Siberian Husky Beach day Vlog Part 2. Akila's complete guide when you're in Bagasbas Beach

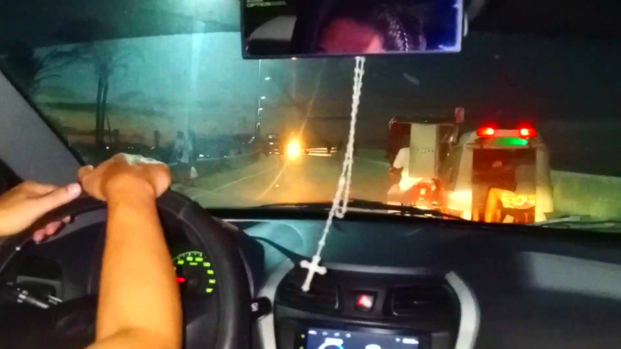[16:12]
Okay guys, ito yung boundary ng Dayet at Dalisay. Dito na kami sa Tuday. Pakikita ko sa inyo yung kabila nito. And I'm aware marami rin siyang mga stores na pwede kang kumain.
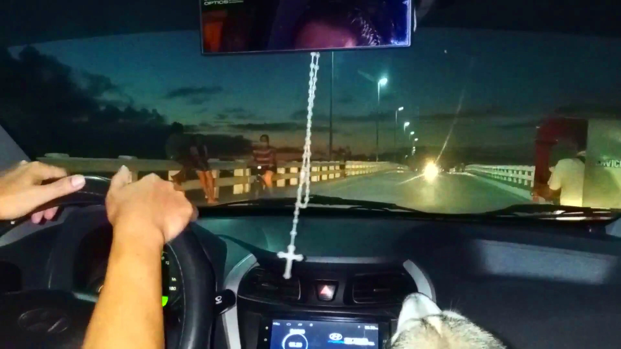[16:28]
Ayan, from noodles to pasta to burgers.
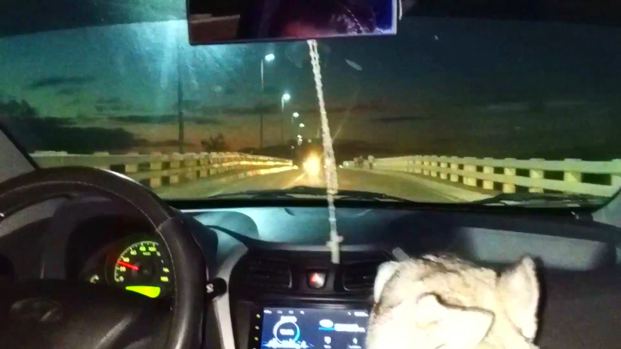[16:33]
Pati yung mga irihaw, marami dito sa kabila. Pero mas maraming tao dun sa kabila kanina dahil meron ng event, yung dog show.
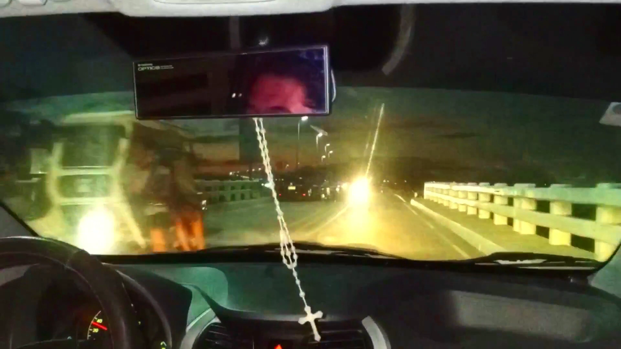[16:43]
Ayan, nakikita nyo na yun dito. Dito, marami rin siya. Marami rin siyang stall, food stores.
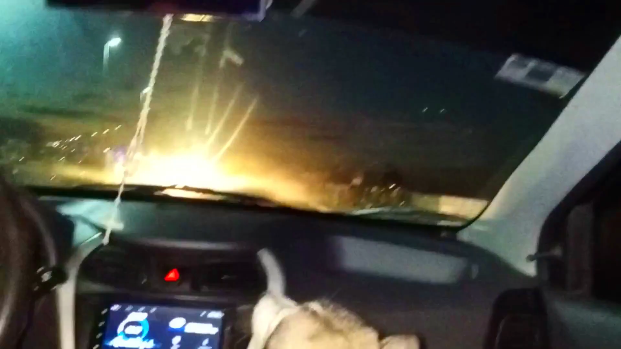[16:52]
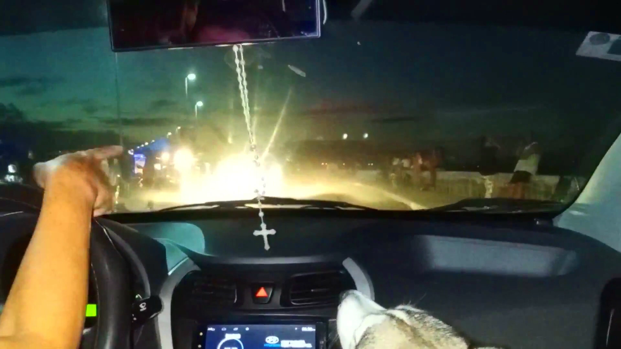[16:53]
At marami rin tumatampay sa seawall. O yan, mga milk tea, pares.
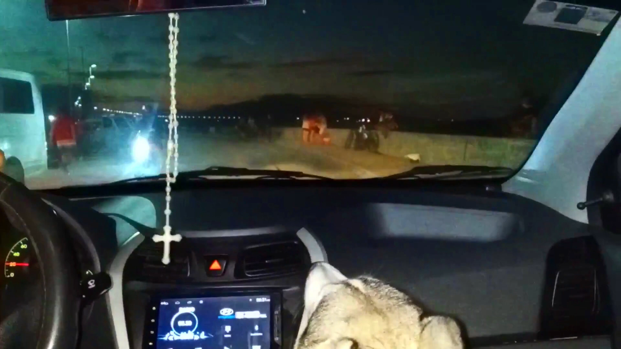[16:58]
Ito siguro ang sa dulo, mga 4 kilometers pa. 4 kilometer stretch. And yung bandang left ko, yung left side ko, andyan yung ginagawang fisherman's wharf na kung saan
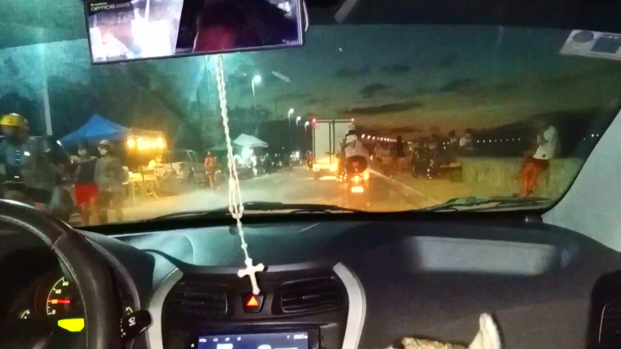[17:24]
kung hindi ako nagkakamali lalagyan din yata ng mga stalls. Hindi ko lang alam yung hotel kung dyan din lalagyan.
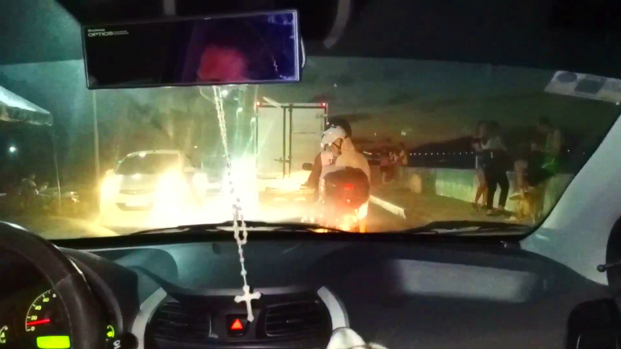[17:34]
So medyo madilim na eh, kaya hindi natin makita.
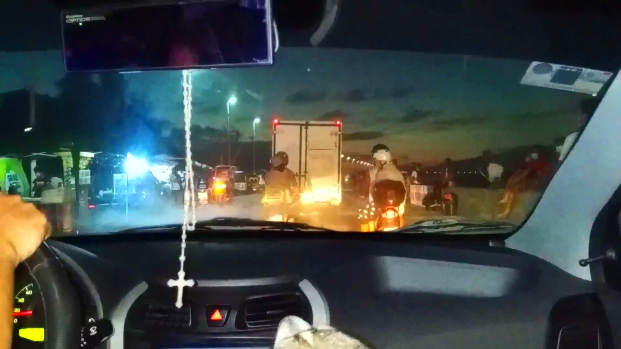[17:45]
So hindi kita, ito yung fisherman's wharf.
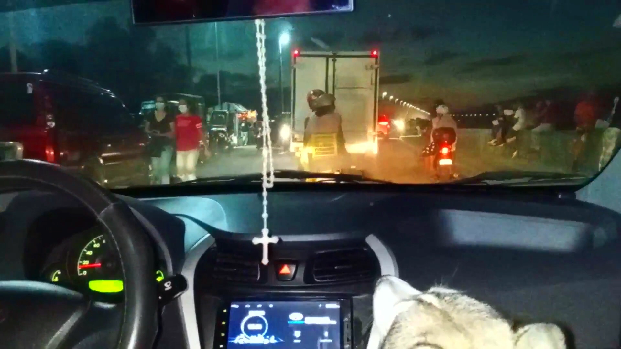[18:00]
Akala ko kanina walang tao, pero ngayon, kita niyo, dami-dami rin tao. Ayan, oh, mahinuman na rin. Nag-offer na rin sila ng mga coffee. Kasis, fried chicken. Oh, dami ng tao. Hindi kaya dito sila, no?
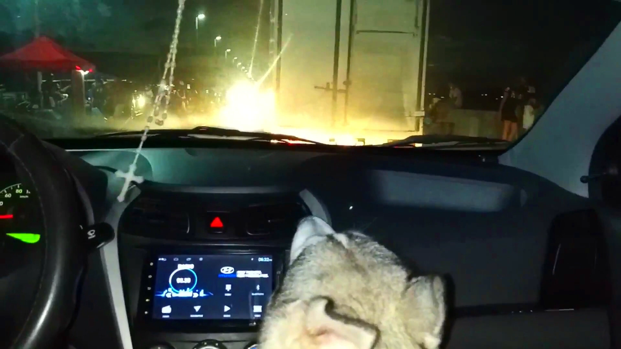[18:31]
Pagbalik natin yung makikita. Meron kami dito, meron ako dito.
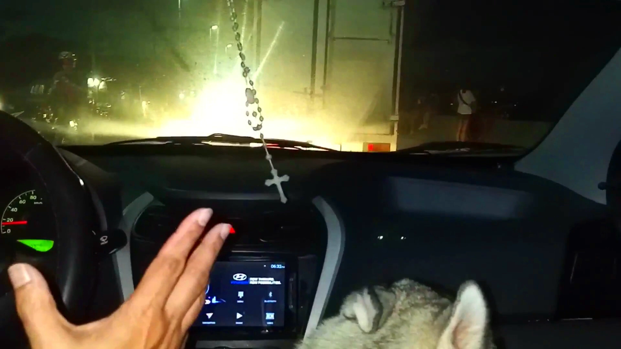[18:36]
Ayan o, oh, ayan yung kinaali o. Oh. Ayan yung nakabila. Mag-ikot na lang.
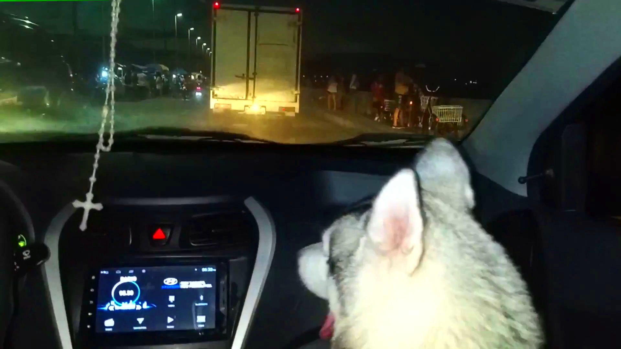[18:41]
Master Chow Fan. Master Chow Fan. Yan yung pamangkin ko, meron din siya dito.
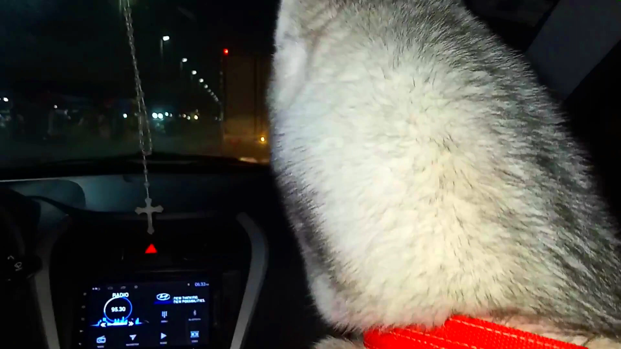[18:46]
Ang ino-offer naman niya ay chow pan,
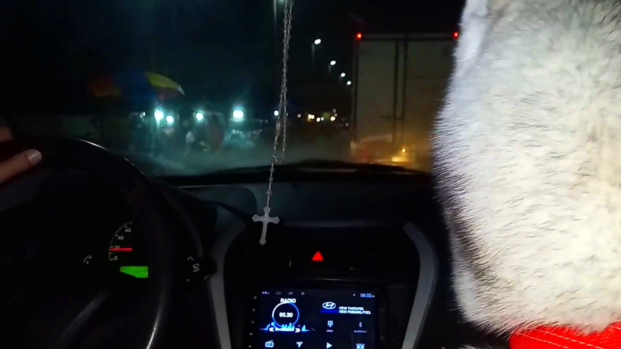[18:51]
pasta, lugaw, pasta, pares, saka pares. Yung kanyang ano, yung kanyang pasta imported from Italy pa yun, kaya masarap kumain doon, murang-mura na.
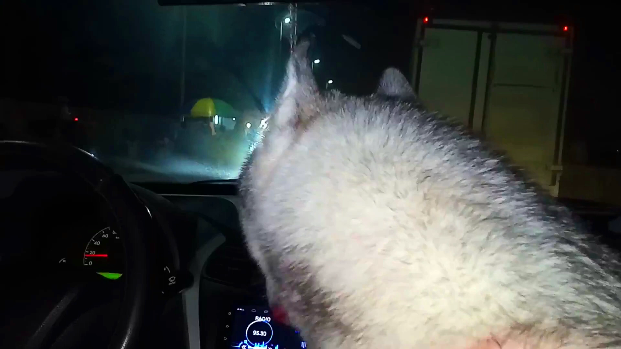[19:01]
Nadaanan natin later. Dito may kebab. Dito na kebab. Maraging ganas natin, kaya salarin natin. Siguro dito, ikot lang tayo dito ng konti. Mahaba pa to guys, pero hindi na natin pupuntahan sa dulo kasi babalik pa kami ng sentro ng Daet. Mababa ka lang ng bintana.